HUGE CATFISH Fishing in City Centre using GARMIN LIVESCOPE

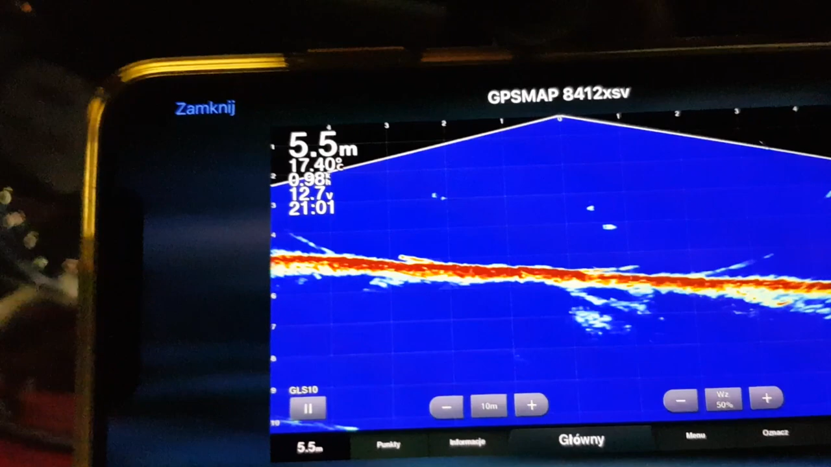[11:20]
On screen: depth 5.5 m, water 17.40°C
On the left hand side you can see my bait, on the right hand side Pavel's bait,
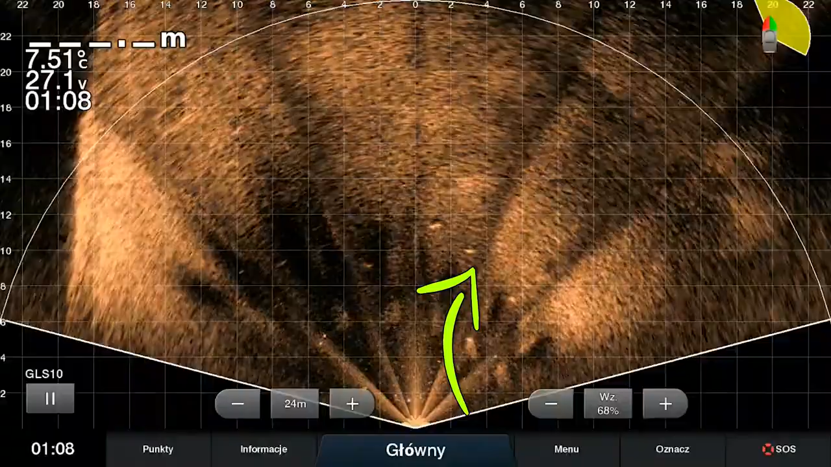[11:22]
On screen: water 7.51°C
and we just had a big catfish about 2 meters long swam by.
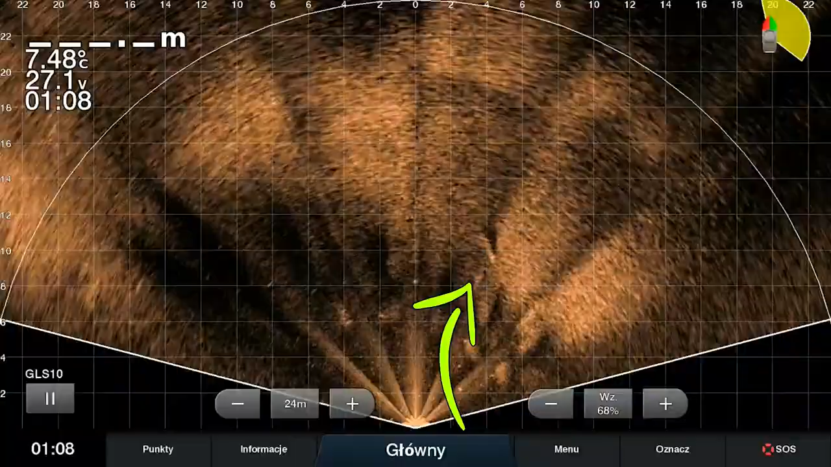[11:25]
On screen: water 7.48°C
It's really exciting stuff.
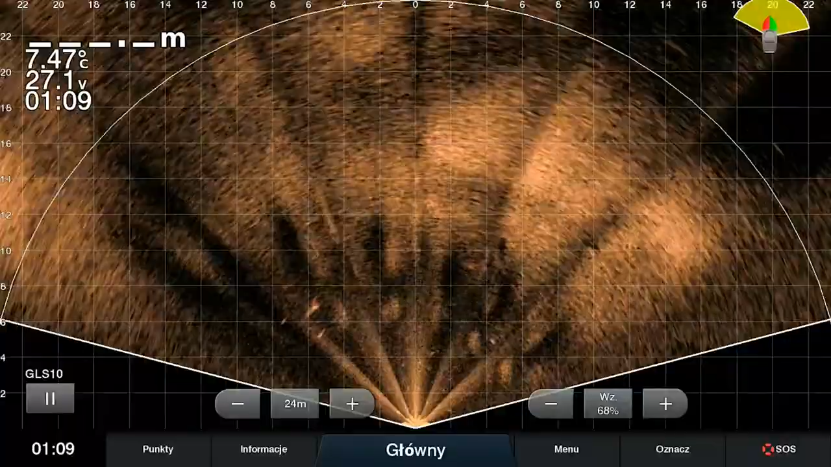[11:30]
On screen: water 7.47°C
Might not be everyone's thing, but one thing must be said, it is mind-blowing the technology that's out there these days.
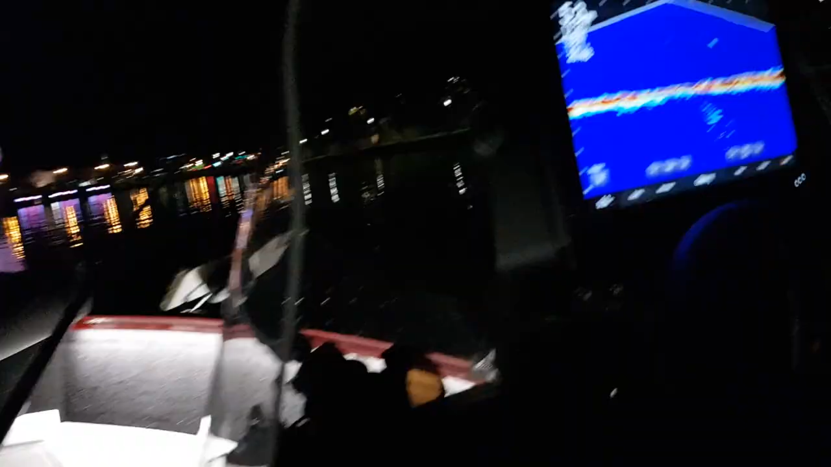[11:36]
What you're looking at here are three,
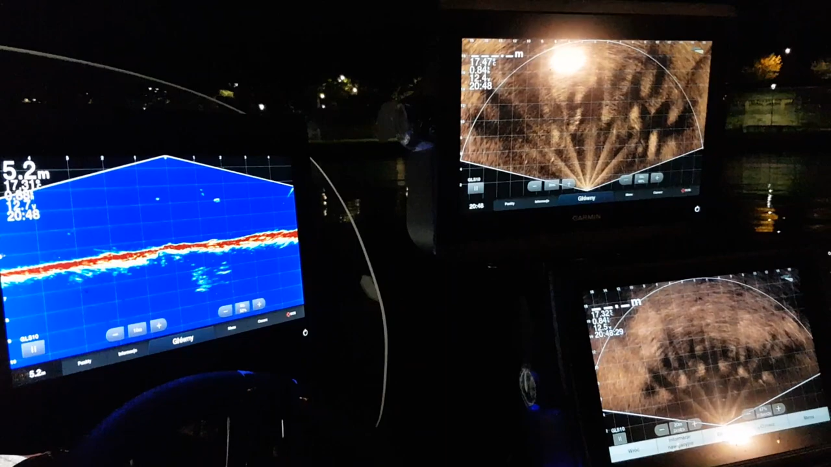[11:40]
On screen: depth 5.2 m
probably too many, but three Livescope screens from Garmin.
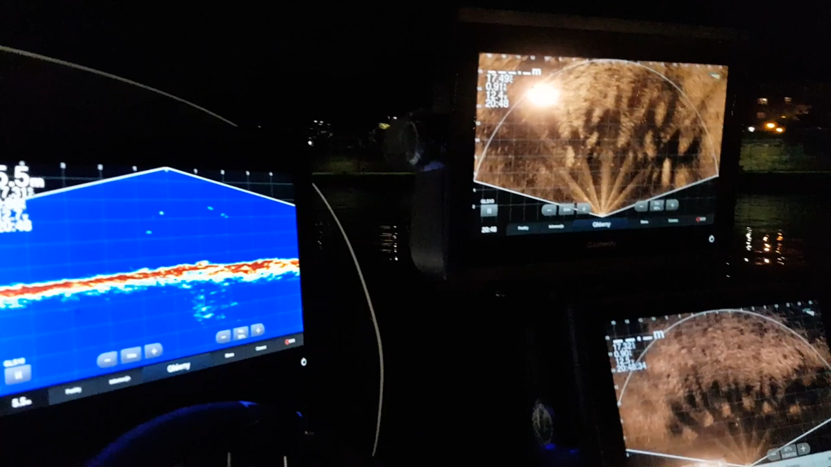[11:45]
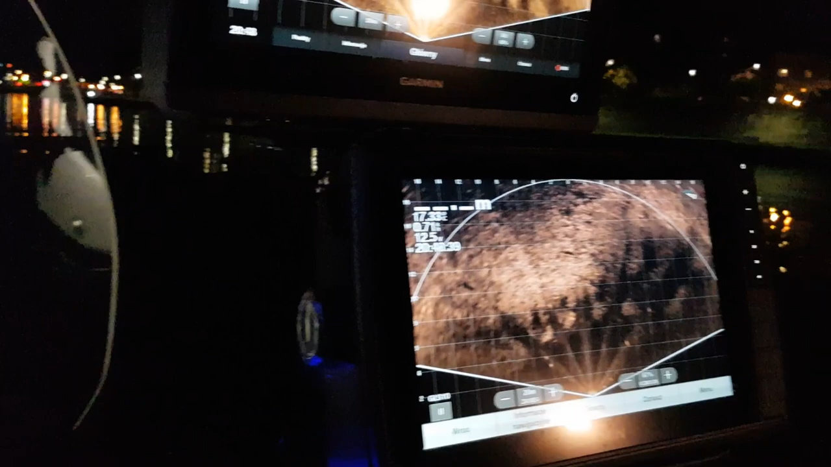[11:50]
The one on the left-hand side is showing downwards, and then we have two perspectives,
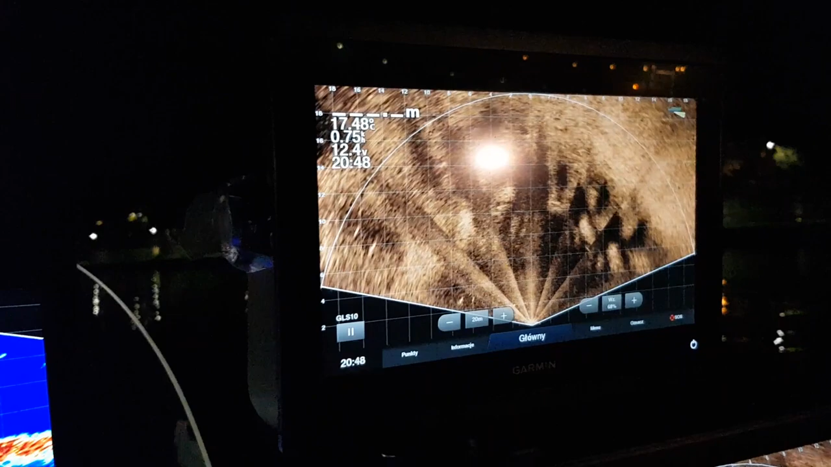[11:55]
one looking behind the boat and the other one looking in front of the boat.
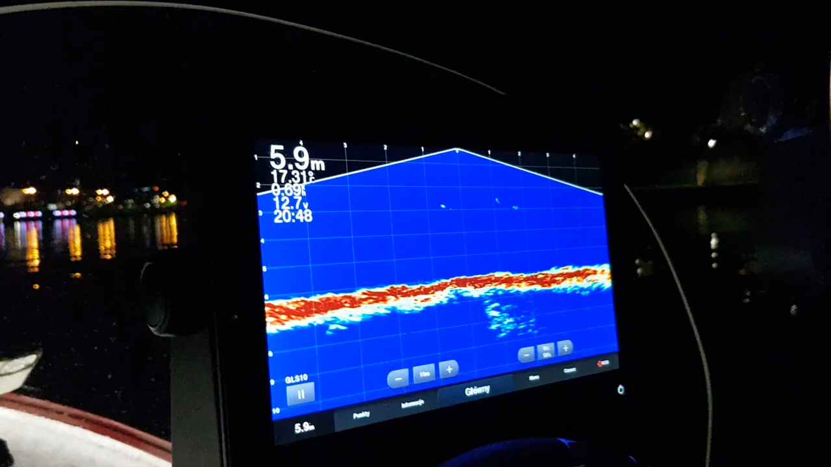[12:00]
On screen: depth 5.9 m
The first thing that comes to mind is all that technology and we still can't catch a single fish.
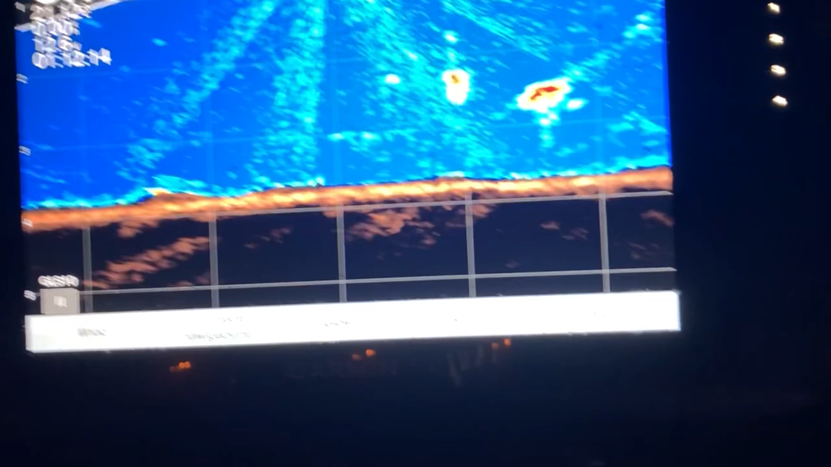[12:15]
You will see a catfish very soon, and either it will be my catfish, we'll be here for a little longer, so either it will be my catfish or I will show you one of Pavel's monsters, just not to leave you hanging here in the video. Just pay attention to this Livescope view.
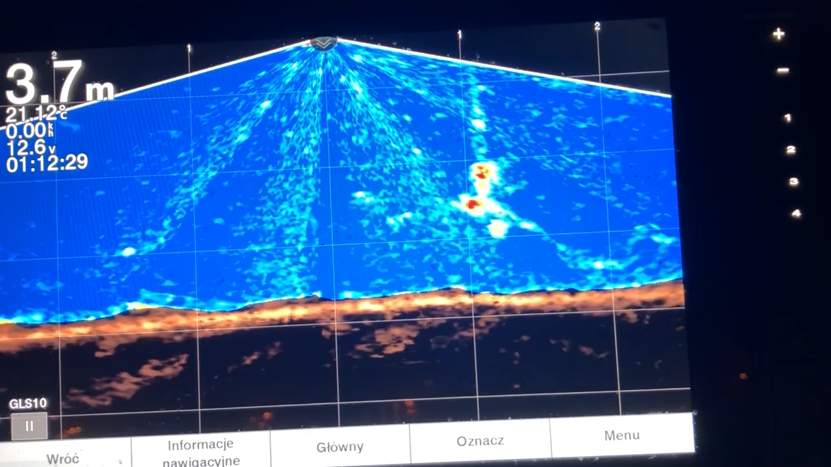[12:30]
On screen: depth 3.7 m
You're looking at the live take of a catfish here, and it's not a small one. It's a 2 meters fish, give or take. So pay close attention to what's happening here on the screen.
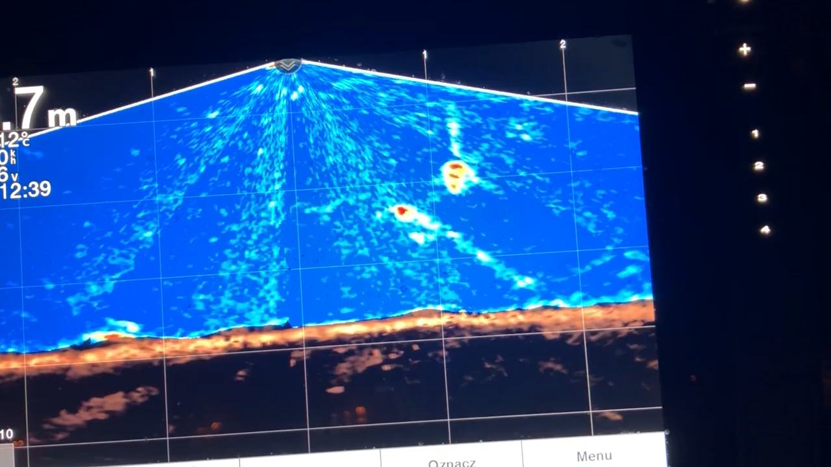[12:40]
As for the technology, while it might not be everyone's cup of tea, it's clear that all the gadgets in the world will not catch you a fish if they're not in the mood.